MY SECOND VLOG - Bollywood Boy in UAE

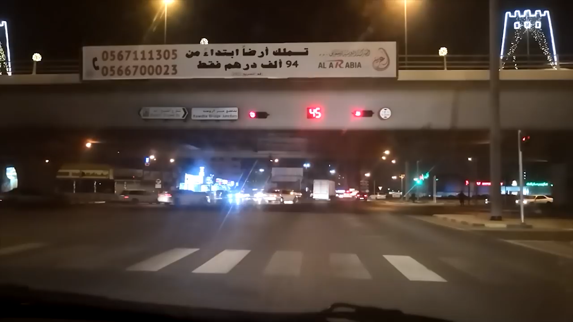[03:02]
इस सिग्नल पे रुका कर और पहाड़ों पे चढ़ा कर,